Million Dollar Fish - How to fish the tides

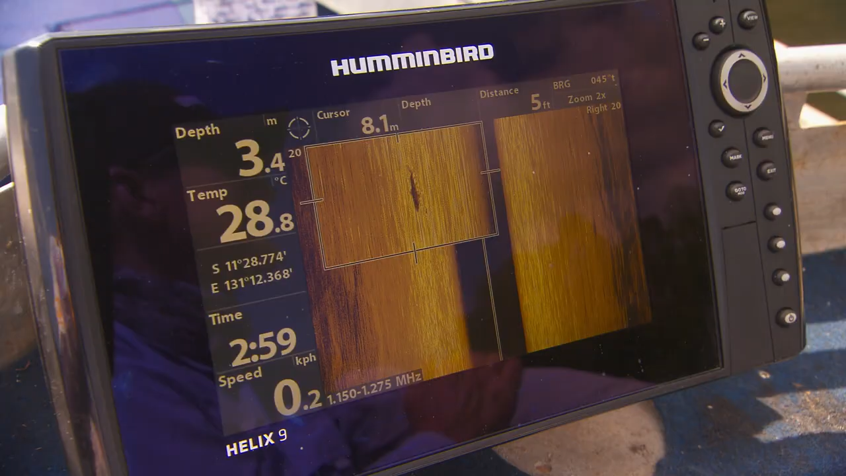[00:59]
On screen: depth 3.4 m, water 28.8°C, speed 0.2 km/h
Now we've got a GPS here. It's putting us straight down the guts.